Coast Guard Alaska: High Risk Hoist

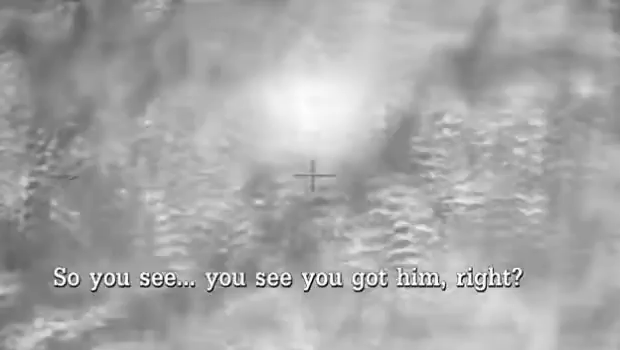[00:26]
Yeah. You got a couple shelves. He's on a shelf, a little one, obviously.